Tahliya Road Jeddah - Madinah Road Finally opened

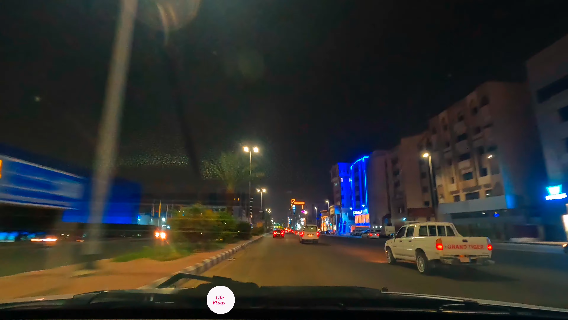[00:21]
اللہ کی نام سے شروع کرتے ہیں بسم اللہ الرحمن الرحیم ابھی تک یہ کلوز تھی جیسا دیکھ رہے ہیں ابھی پورا کمپلیٹ کام اوپر سائیڈ میں نہیں ہوا ہے اندر سائیڈ میں ہو گئے ہے تو دیکھتے ہیں کیسی ہے
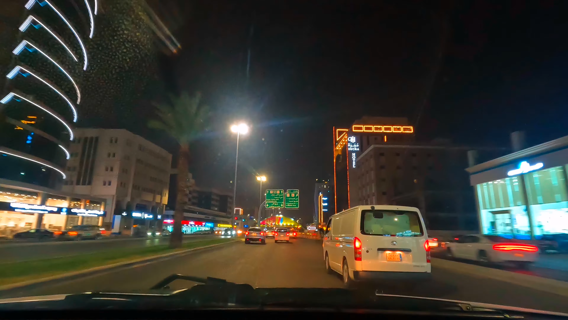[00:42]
ٹک ٹک پر میں نے ویڈیو شارٹ دیکھی ہے لائٹ بڑی اندر کے اچھی لگ رہی تھی دیکھئے یہاں سے پہلے رائٹ ہو جاتے تھے ابھی یہ دیکھئے اوپن ہو گئی ہے ٹھیک ہے ہم لوگ نفق کے اندر بس پہنچنے والے ہیں الحمدللہ اللہ کا شکر ہے پہلے یہاں پہ بہت ٹرافک لگتی تھی لائٹ تو ہے
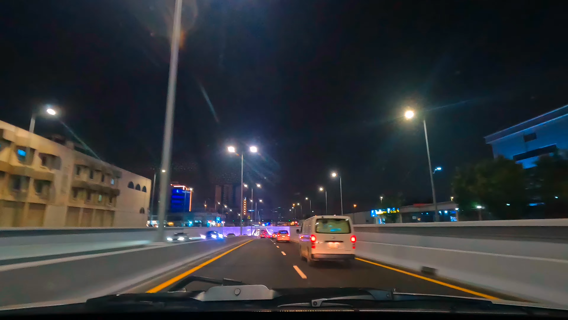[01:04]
لائٹ ہے لائٹ کیسی ہے لائٹ تو بڑی اچھی دیکھ رہی تھی مگر کلوز چینج نہیں ہو رہا بہت دیر دیر سلسل ہو رہا ہے یہ کئی کلوز ہے یہ ریڈ گرین سب ہوتا ہے مگر اتنی نیم ایک ہی کلوز چالو ہے